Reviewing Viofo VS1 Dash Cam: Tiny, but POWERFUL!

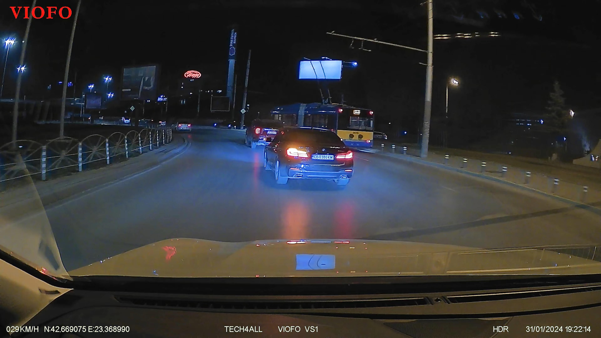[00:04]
This is footage recorded with Viofo's VS1 dash camera. Is it the perfect discreet car DVR for $100?
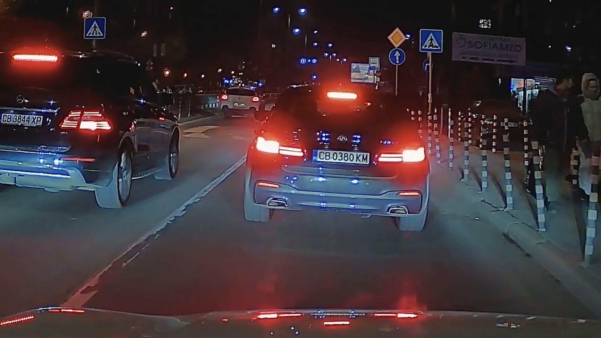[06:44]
image doesn't seem to fall apart and retains good amounts of details as usual it's a good idea to compare against a benchmark blackview's dr 970x is one of the best 2023
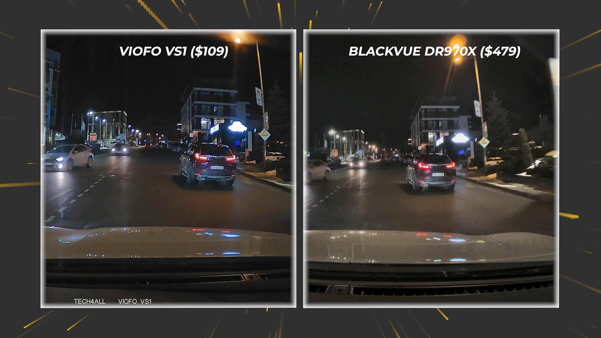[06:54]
dashcams and here you can decide for yourself which is the better video the one on the left or the one on the right side would be nice of you to actually say something about your reasons in the comments area below here's an audio test with its new viofo dash